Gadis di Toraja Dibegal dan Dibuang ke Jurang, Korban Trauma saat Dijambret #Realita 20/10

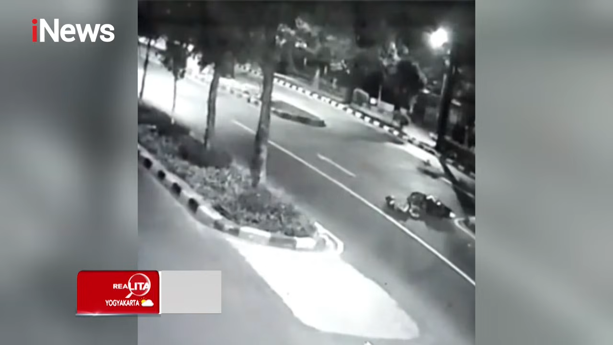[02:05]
Inilah rekaman kamera pemantau yang memperlihatkan wanita penumpang ojek online terjatuh setelah dijamret di Jalan Kayu Putih Raya, Pulau Gadung.